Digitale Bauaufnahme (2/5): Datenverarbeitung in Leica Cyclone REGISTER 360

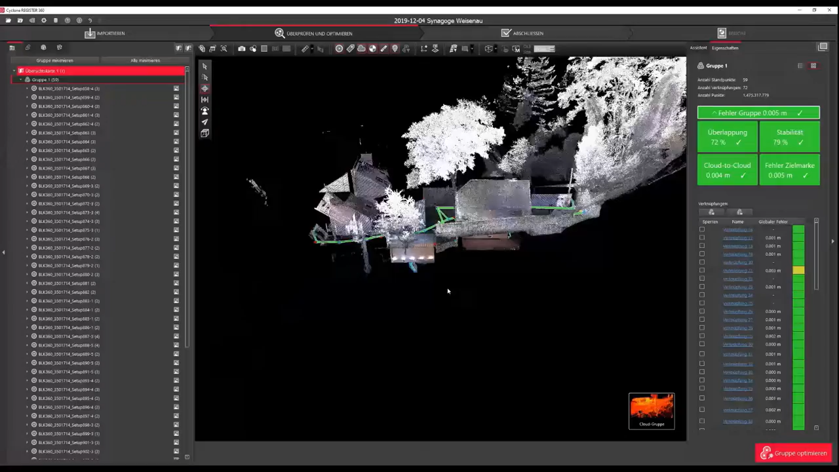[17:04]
wandern die auch wieder alle in eine Gruppe. Die Gruppe kann man sich hier auch über Cloud-Gruppe nochmal ansehen. Man kann auch hier in dieser Ansicht einfach gut prüfen,
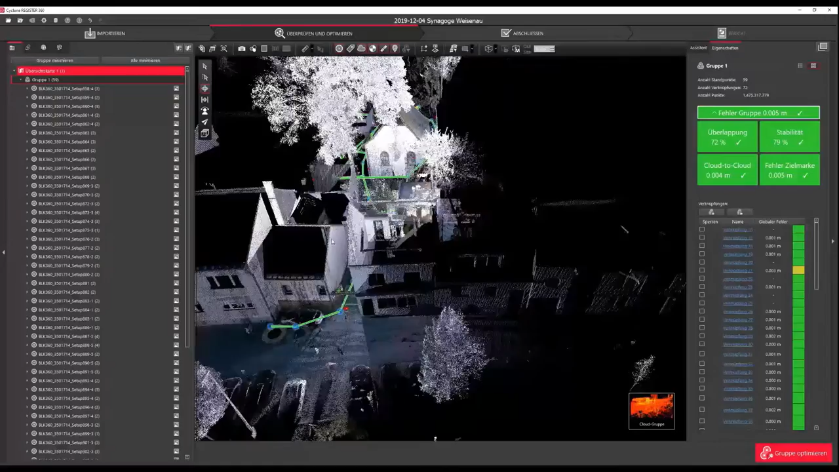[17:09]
ob da noch grobe Fehler vorhanden sind
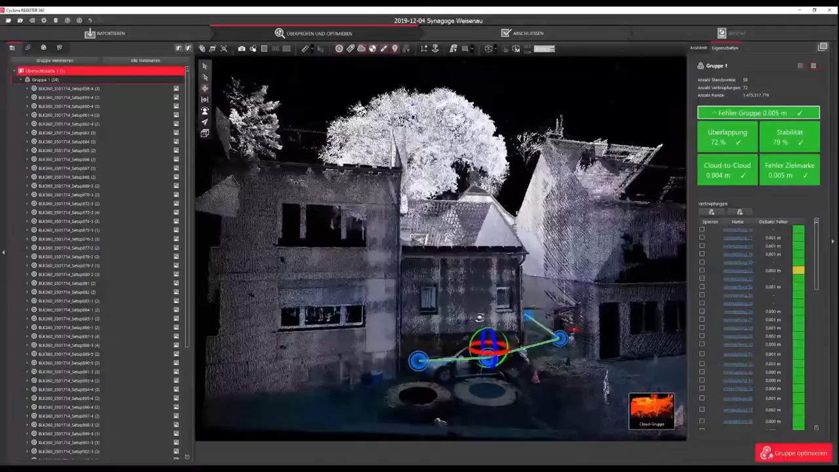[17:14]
oder irgendwelche Standpunkte absolut ganz woanders liegen, wo sie eigentlich sollten.
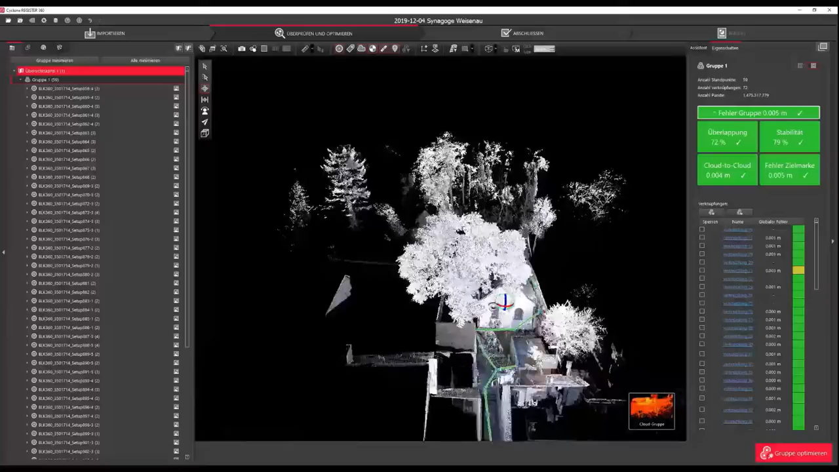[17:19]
Das erkennt man dann immer daran,
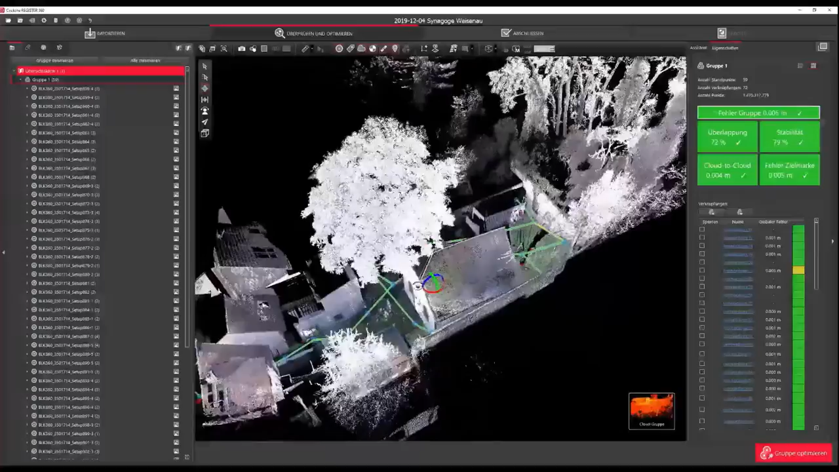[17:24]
dass irgendwelche Strukturen einfach doppelt vorhanden sind.
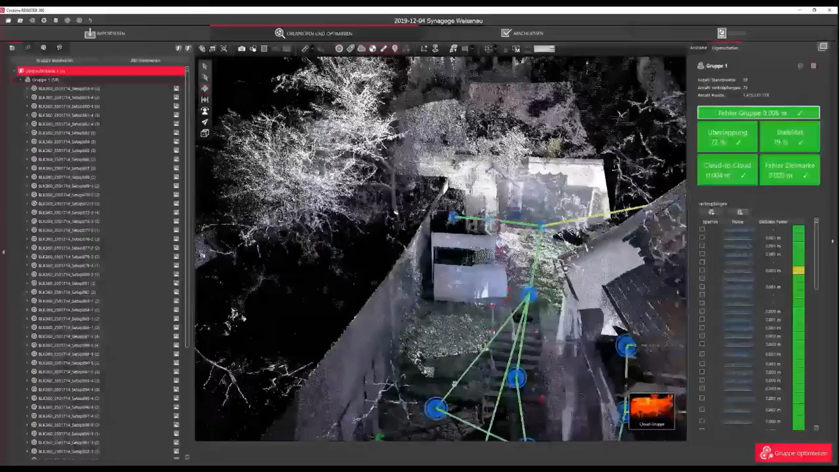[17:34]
Ja, sieht aber hier eigentlich soweit schon sehr gut aus. Da spielt natürlich auch eine Rolle, wie gut die Standpunkte im Feld vorregistriert wurden. Da kann man sich einfach viel Arbeit sparen. Wenn da sauber gearbeitet wurde, hat man im Innendienst deutlich weniger nachzubereiten.
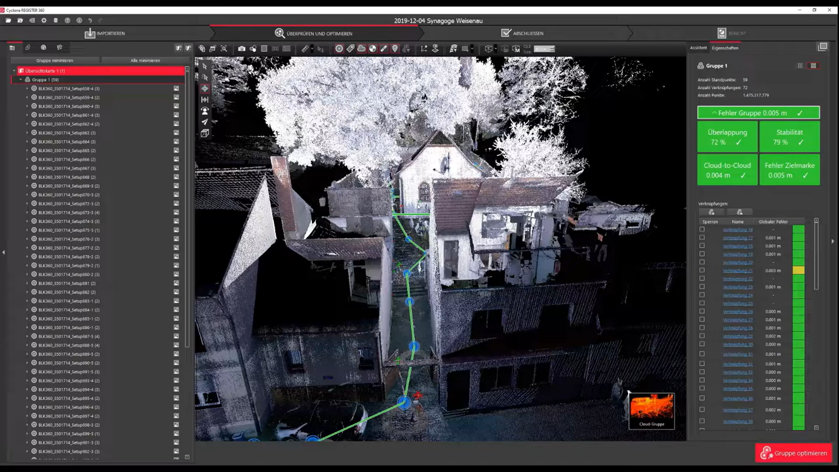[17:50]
Genau.
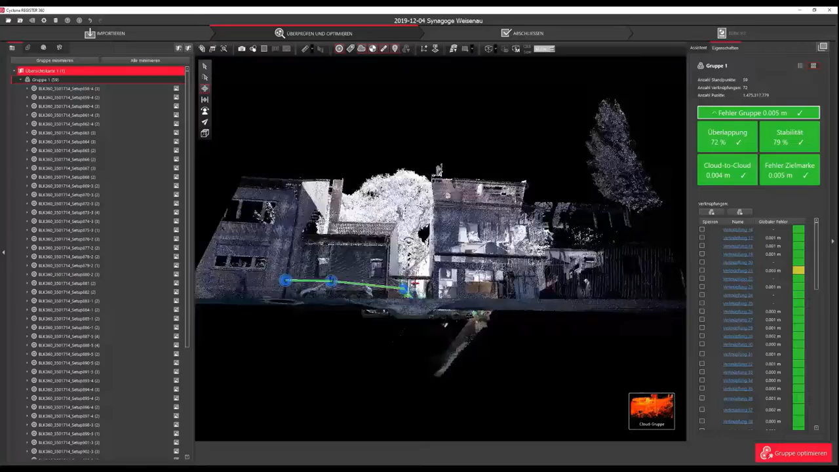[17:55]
Dann noch zur Sortierung der Daten.
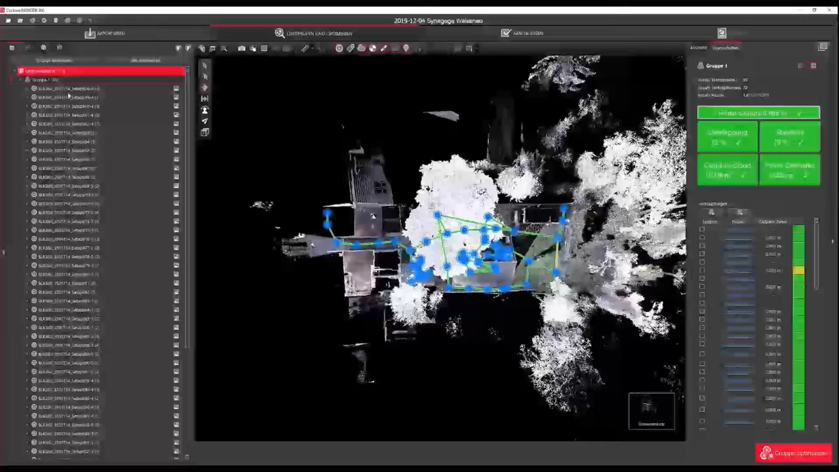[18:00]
Da kann man einfach auch hier in dieser Liste die einzelnen Standpunkte auswählen. Klassisch mit gedrückter STRG-Taste entweder mehrere
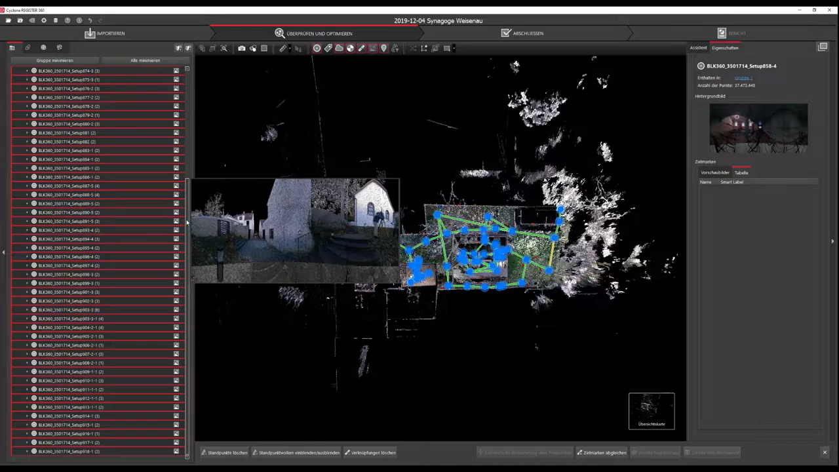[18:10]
gleichzeitig oder so wie hier. Oder mit gedrückter Shift-Taste einfach einen Bereich der Liste. Hier in der Übersichtskarte kann man auch einfach Standpunkte so anwählen und auch mit STRG mehrere wählen. Genau. Um die Standpunkte umzubenennen, weil hier noch die Benennung aus der Software Recap ist,
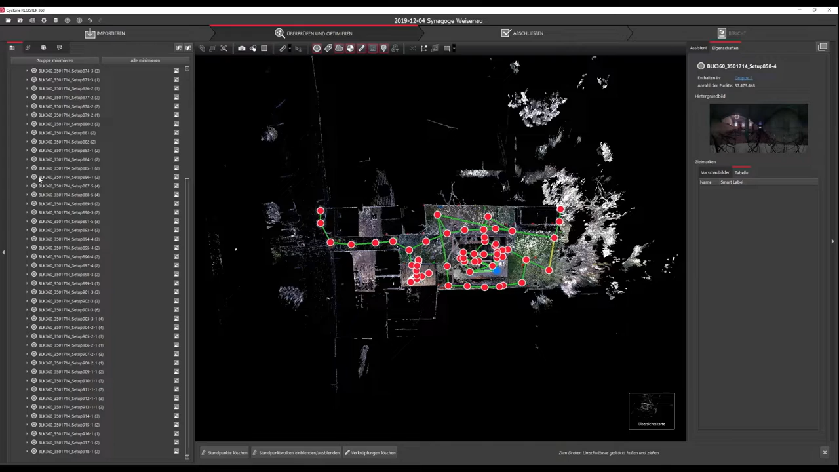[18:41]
die einfach den Scanner Name, dann irgendeinen Projektstempel und einfach eine Durchnummerierung haben. Dann kann man die alle auswählen und könnte dann über ausgewählte Standpunkte umbenennen, die ganzen einfach einen kürzeren Namen geben und einfach automatisch hochzählen lassen. Das hat allerdings hier den Nachteil, dass dadurch dann die Reihenfolge der Standpunkte durcheinander geraten würde.
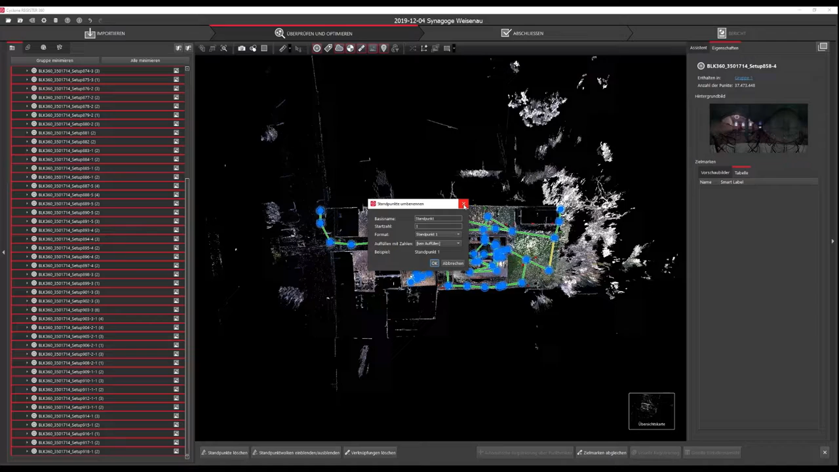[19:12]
Um die nachvollziehbar zu machen, müsste man das Ganze manuell nachbearbeiten. In diesem Fall wurden jetzt die Standpunkte manuell umbenannt, um einfach kürzere Namen zu erhalten und die Logik der Reihenfolge der Messungen zu behalten. Manuell lassen sich einfach die Standpunkte mit rechts klicken und dann Standpunkt umbenennen, ausgewählte Standpunkte umbenennen.
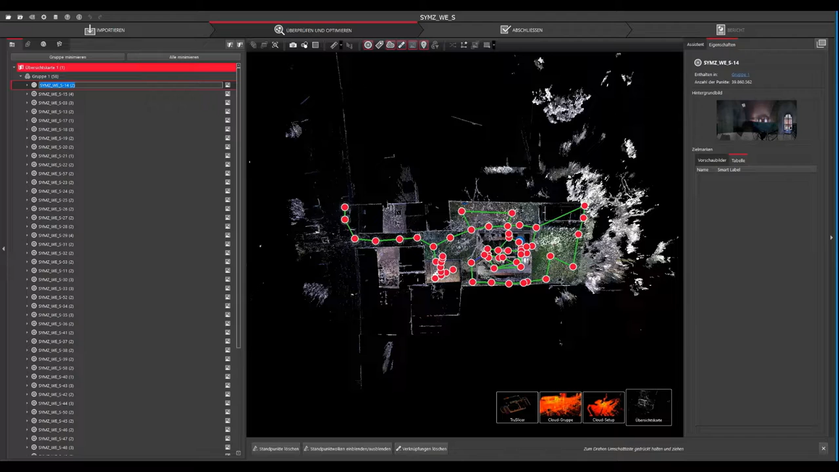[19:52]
Einfach umbenennen und der Name wird darauf weiterhin im Projekt verwendet. Das wurde hier jetzt durchgeführt und man kann eben hier erkennen, dass hier dann zurückgemessen wurde und einfach die Logik der Messreihenfolge ist somit erhalten bekommen. Das kann man eben einfach entweder über einen Zeitstempel herausfinden oder man tut einfach die Standpunkte, die Nummerierung, die im Feld passiert wurde, einfach dann beibehalten.